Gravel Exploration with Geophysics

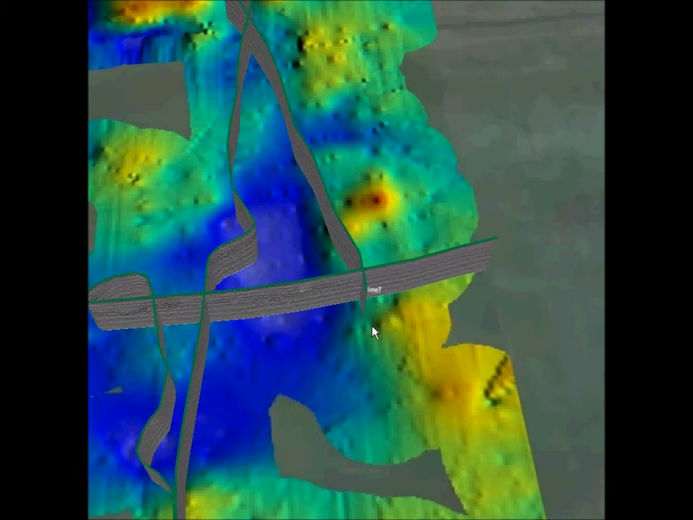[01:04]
And in pockets of very low conductivity, we might want to refine the imaging to an extent, or in such a case an appropriate
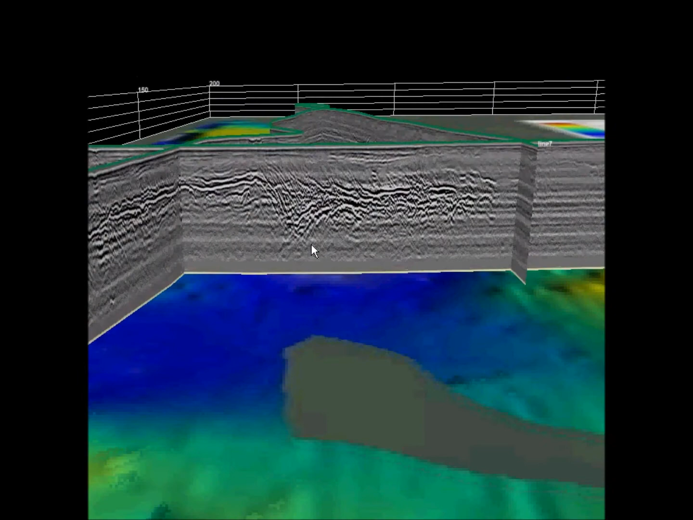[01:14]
tool would be like a ground penetrating radar thing where we can take a profile and determine depth,
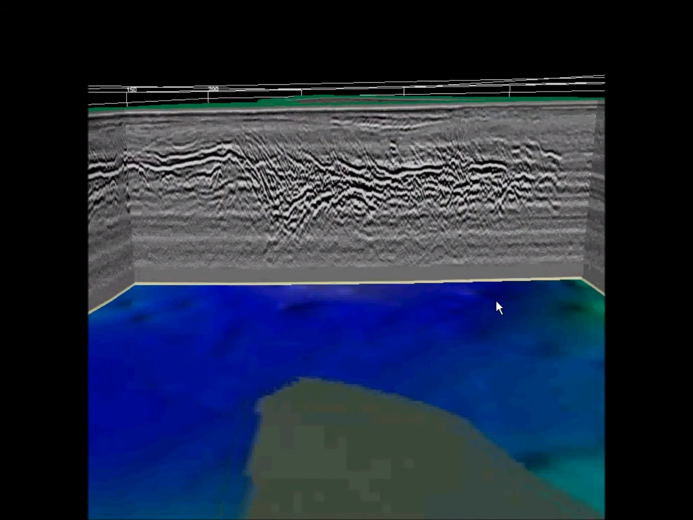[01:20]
likelihood of gravel, deflections, and the characteristic of the GPR section is indicative in this case,
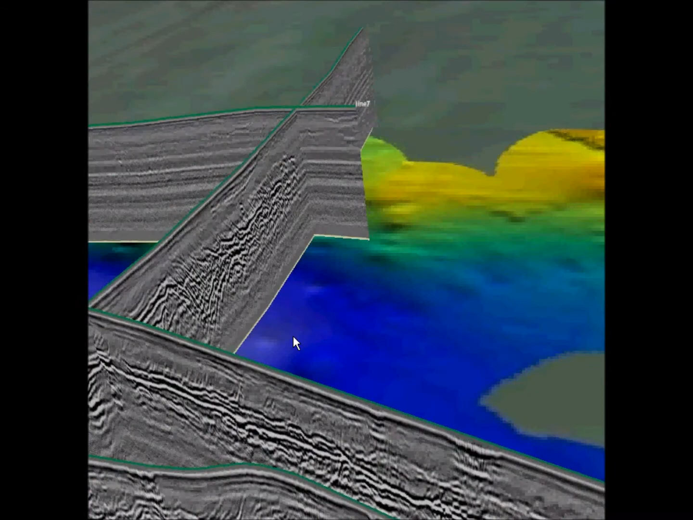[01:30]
like what we're seeing on the video, is indicative of a gravel deposit.
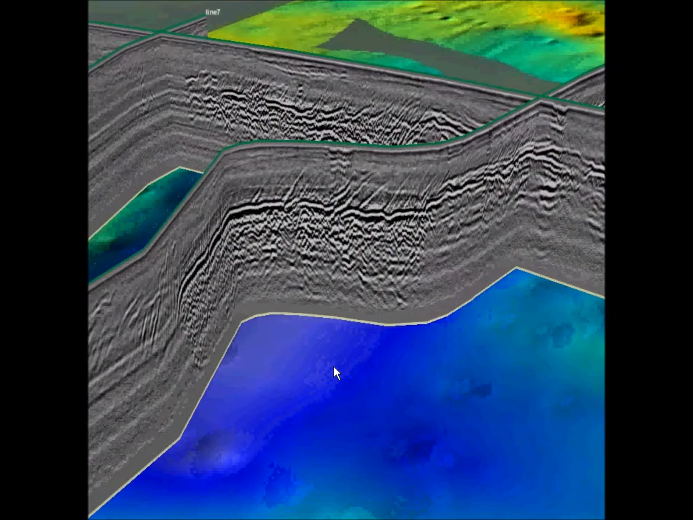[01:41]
And the GPR has the added benefit of assisting us in determining how deep the gravel deposit might be. So, these tools together, ground penetrating radar and the EM,
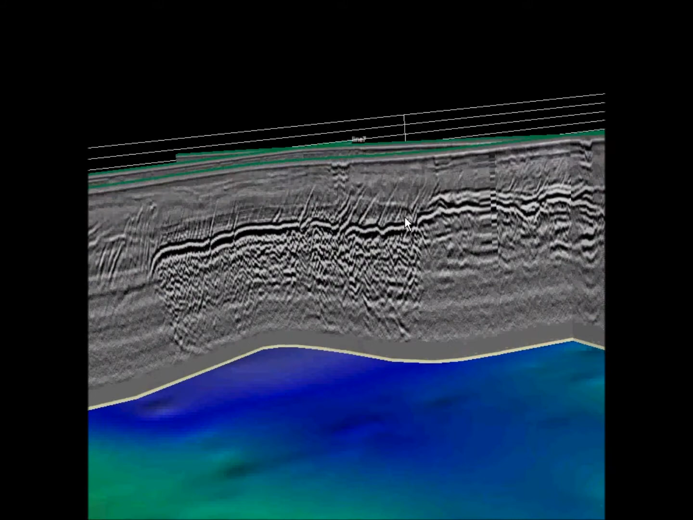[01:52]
are definitely useful for locating gravel. So, thanks.